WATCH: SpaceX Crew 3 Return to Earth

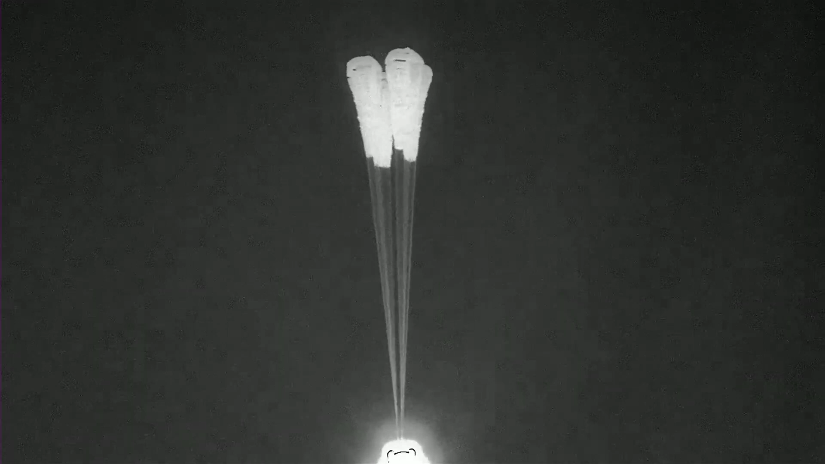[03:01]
The vehicle's velocity is about 119 miles per hour.
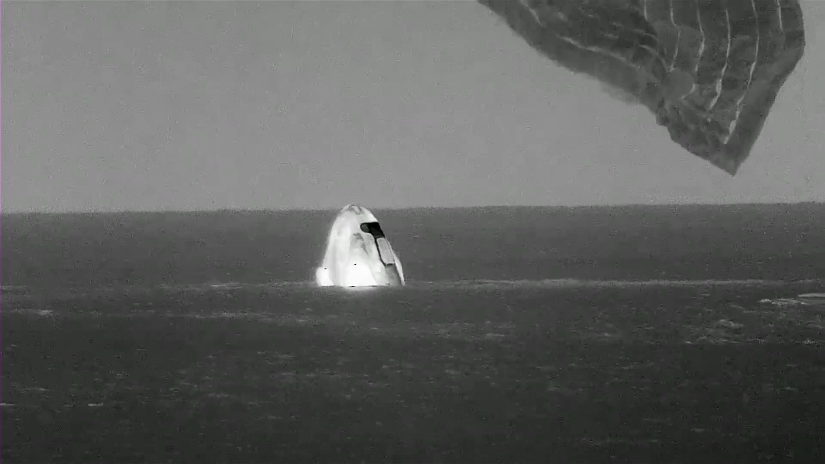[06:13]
Crew 3 crew has splashed down in the Gulf of Mexico off the coast of Florida. So right now Dragon is active. On behalf of the entire SpaceX team, welcome home. Willkommen auf der Erde. It's been an absolute honor to support you on your mission, Endurance crew. And thanks for flying SpaceX.
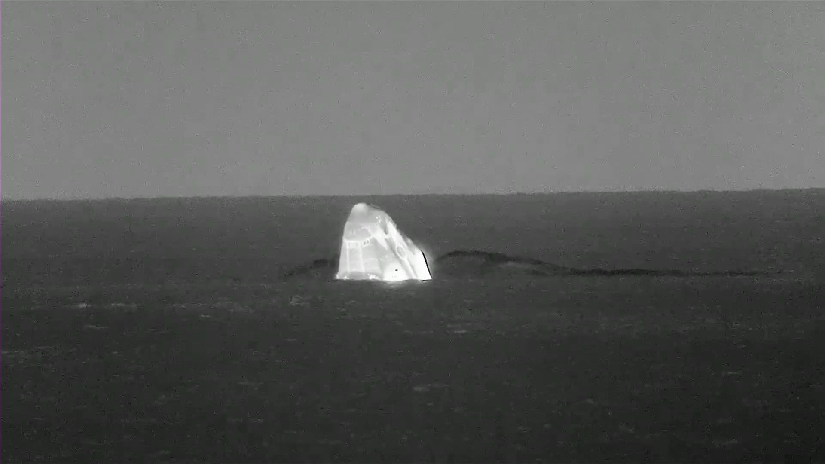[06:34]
Thanks, Sarah. We're glad to be back. Thanks for letting us take Endurance on its shakedown cruise. Looking forward to watching many more flights of Endurance in the future. That was a great ride. And I enjoyed working with the NASA and SpaceX team.
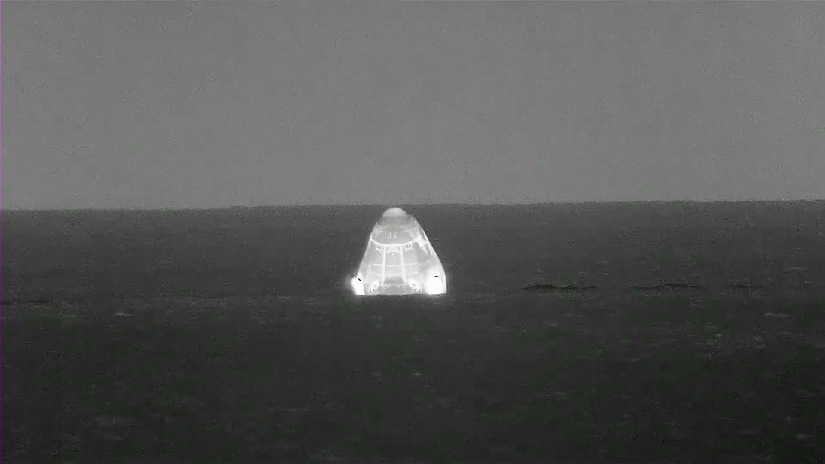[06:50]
Thanks for getting us to the space station and back safely. Appreciate the words, Raja. As you can see on your screen, we have that visual confirmation and verbal confirmation for splashdown of the Dragon spacecraft. Dragon Endurance has returned home and NASA astronauts Raja, Tom, Kayla, and Matias are back on Earth after a 23-and-a-half-hour return journey from space.
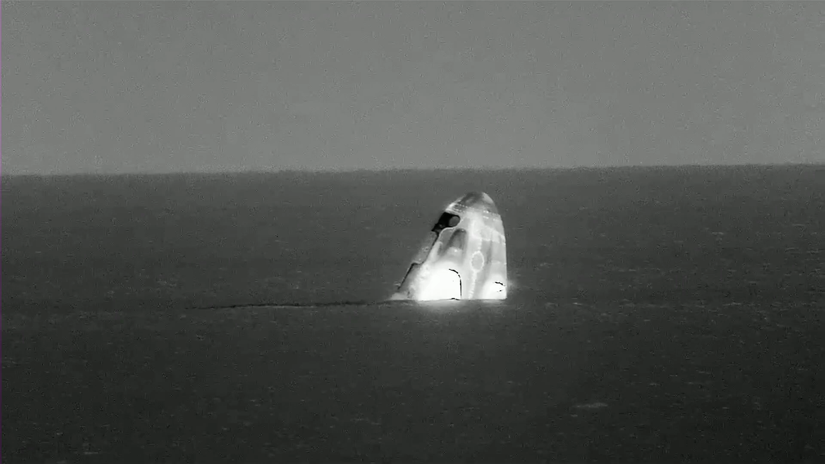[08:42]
So the teams have been ready and waiting. They're about three nautical miles away. So it takes around 30 minutes to make their way to Raja, Tom, Kayla, and Matthias inside Dragon. Now, right after splashdown, Dragon actually cuts its parachute lines. That's to make sure that the Dragon capsule isn't pooled in the water if there is a little bit of wind, if the parachutes were to pick up some of that wind. So Dragon immediately cuts those parachute lines. The teams will attempt to recover them from the water. The other thing that Dragon does is it intakes a tiny bit of that ocean water intentionally to help stabilize the capsule.
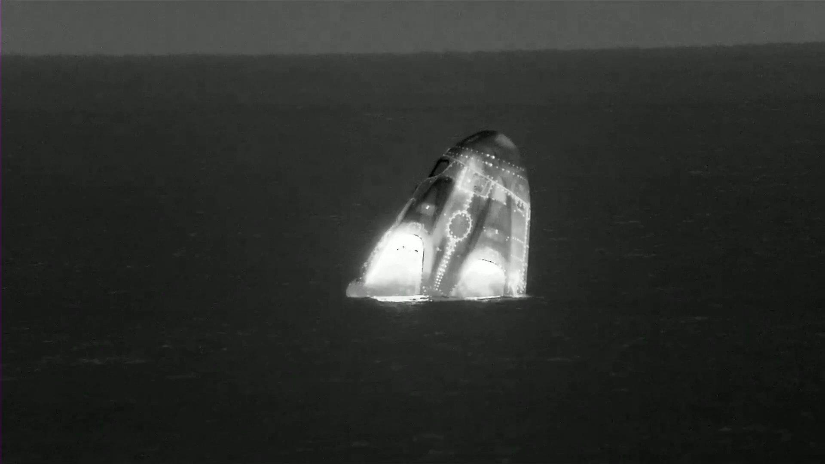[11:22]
So, yeah, when that side hatch opens, it's the first time it's been opened since they launched in November. Dragon, SpaceX. We are go for recovery personnel to approach. You can expect personnel alongside in approximately one minute. And they're happy to see personnel alongside in about a minute. All right. Those fast boats have gotten the go to move toward the vehicle. Yeah.
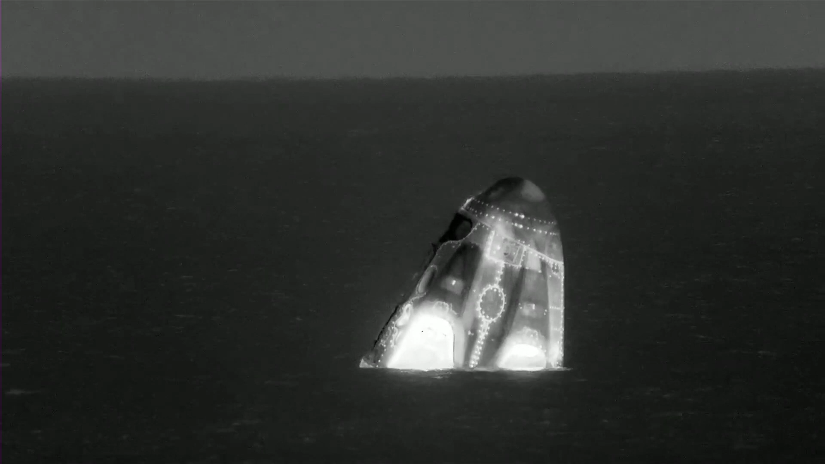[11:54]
So we're now excitedly awaiting the recovery of our Dragon spacecraft with NASA astronauts Raja, Tom, Kayla and Matias inside. Dragon has already autonomously completed several steps to safe itself following splashdown. As you can see there, it is patiently waiting in the water for that recovery team.
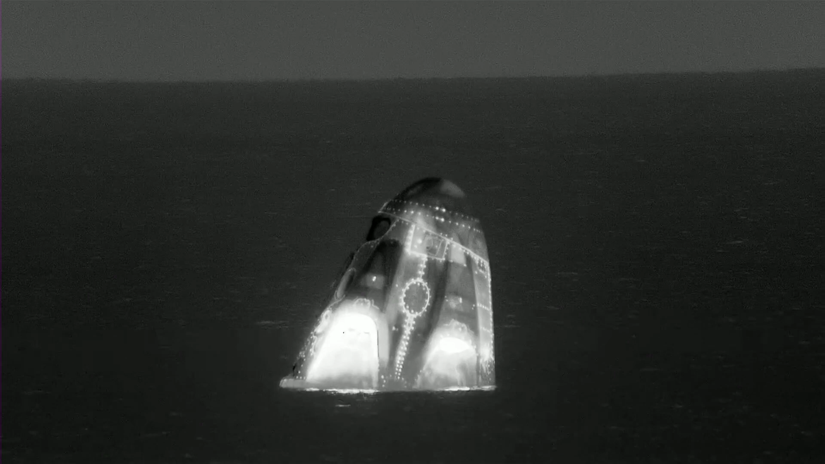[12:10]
Now, for those of you just joining us, the mission has gone really smoothly so far. Dragon successfully splashed down in
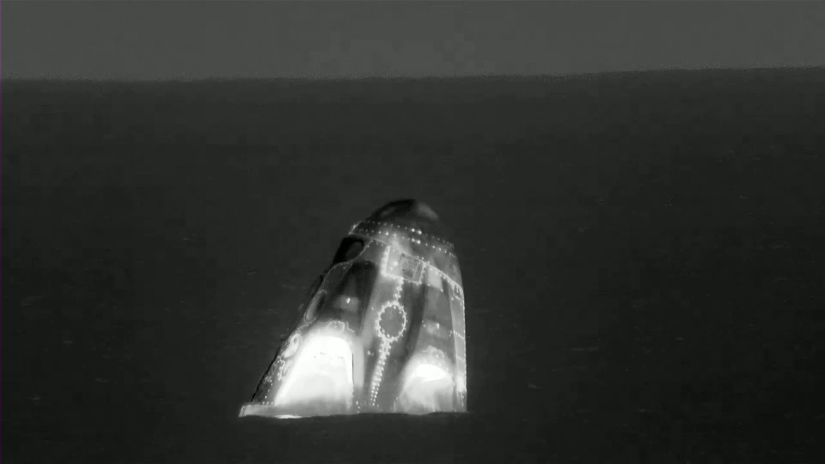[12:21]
the Gulf of Mexico off the coast of Tampa just a little bit ago. And as you just heard, we got the okay from the teams to begin the approach.
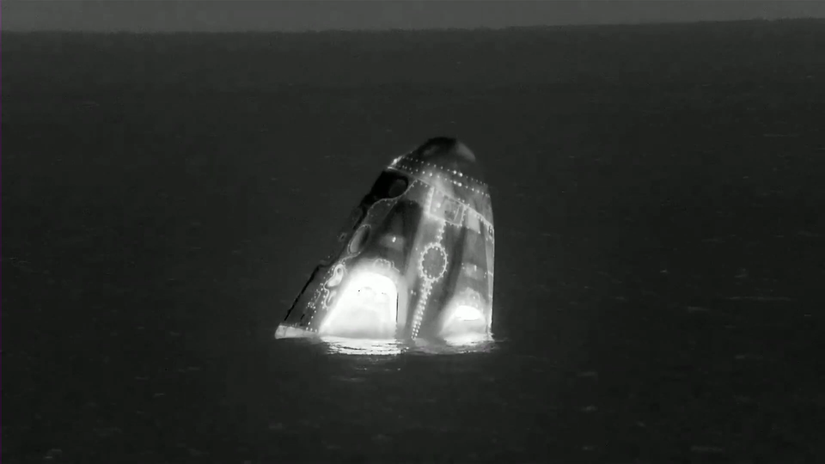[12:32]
Yes, that splashdown coming at 943 p.m. Pacific.
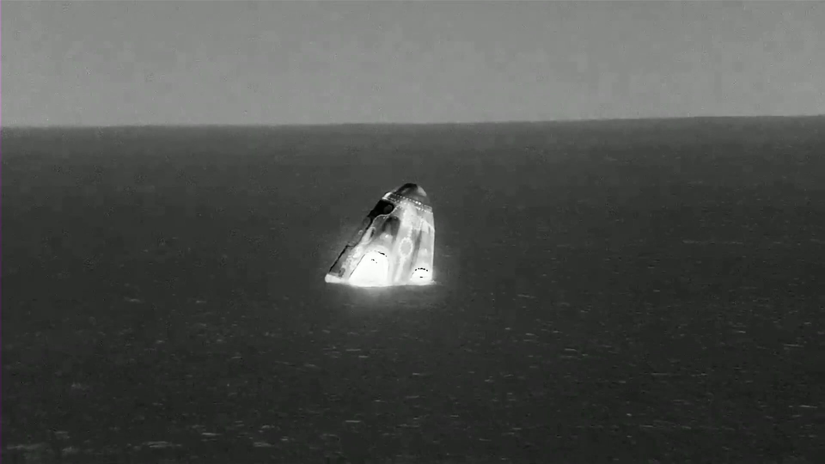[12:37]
But approximately 23 and a half hours ago, Dragon autonomously undocked from the space station. And a good look there at those fast boats. Dragon, SpaceX, request permission to come on board via display camera view only. Yep, you guys are welcome on board. Copy that and work. Now, the crew right now are still in their seats. This is similar to when you arrive on an airplane. You have landed on the tarmac, but you're not at the gate yet. Yep. You don't want to take off those seat belts just yet.
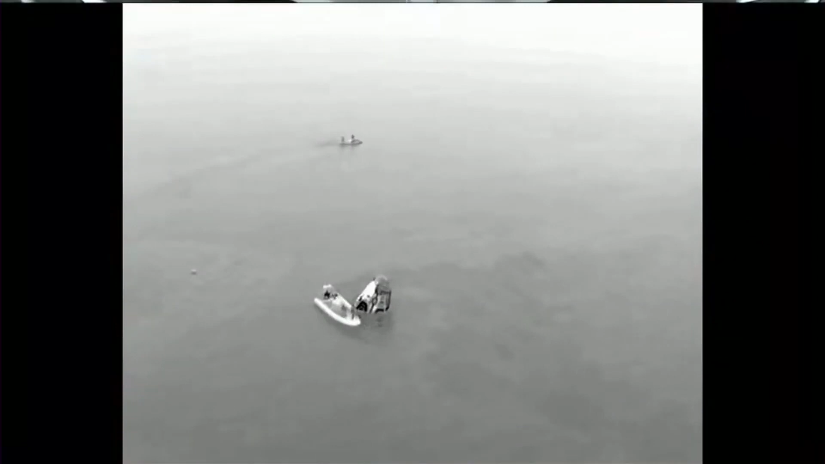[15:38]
And that will move into the position upwind of the spacecraft.
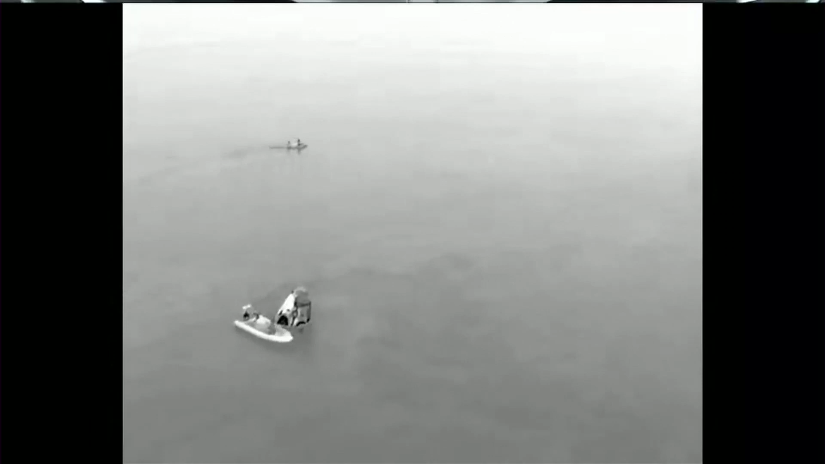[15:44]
So here's a good picture of those two fast boats. They both have very specific roles. The first approach is focused on immediate safety inspection of the capsule integrity and checking for any presence of those hypergolic propellant vapors,
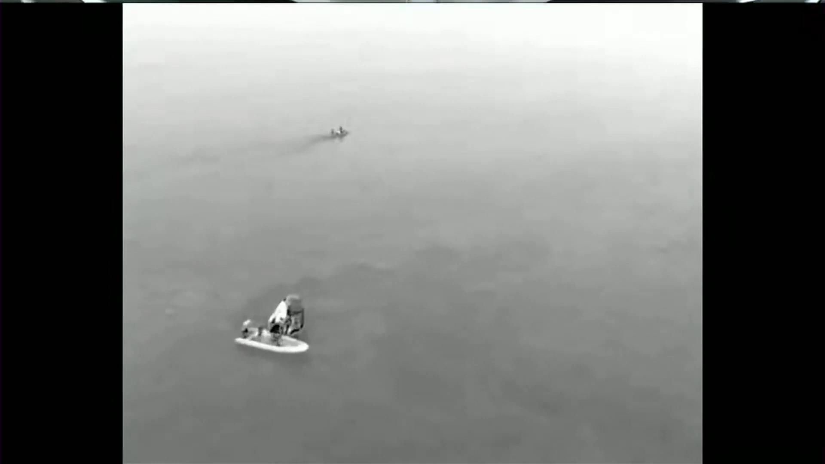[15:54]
making sure it's safe for Shannon, the recovery boat, to approach the Dragon spacecraft.
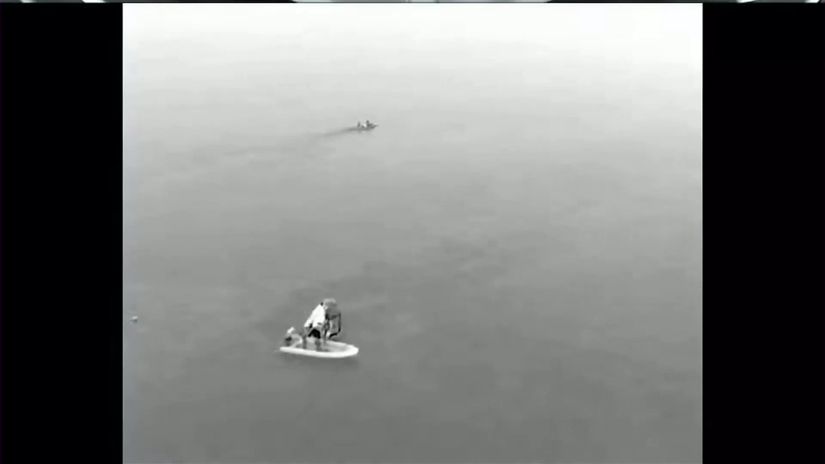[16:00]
So once the capsule is cleared for full approach, the team begins rigging the capsule for water recovery by the recovery ship. Meanwhile, the second fast boat, which you can see in the background, is responsible for parachute recovery. And it also serves as a redundant boat to the first. We love having a backup for everything. And we'll also see a team member on a jet ski helping to gather up the now detached parachutes.